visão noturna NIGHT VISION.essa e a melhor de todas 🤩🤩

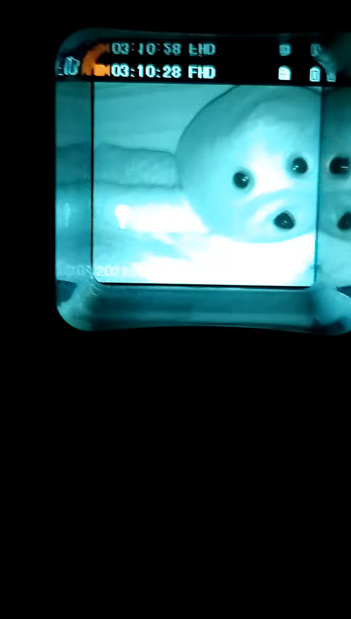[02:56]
Testei aqui no quarto aqui, apaguei as luzes, né? Testei de noite aí, ó, 100% a imagem.
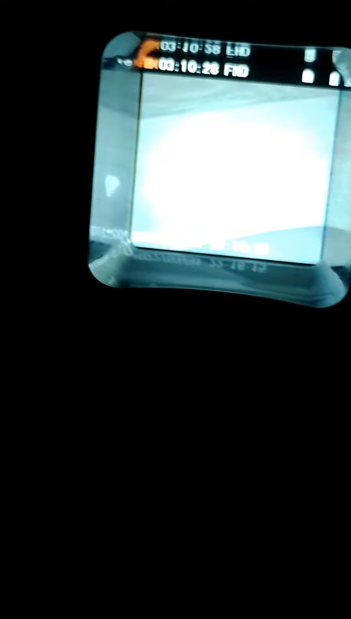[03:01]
Meu celular também, tô filmando no celular.
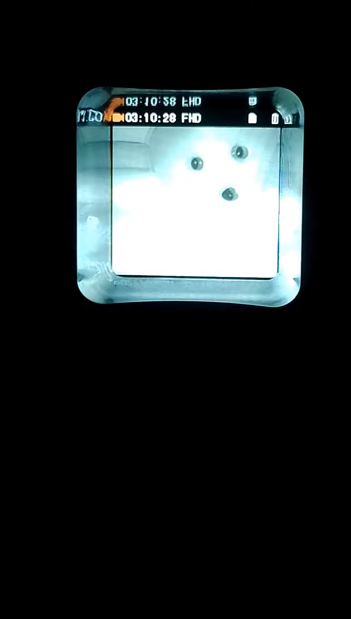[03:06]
Mas 100%, enxerga 100%, muito top essa visão noturna.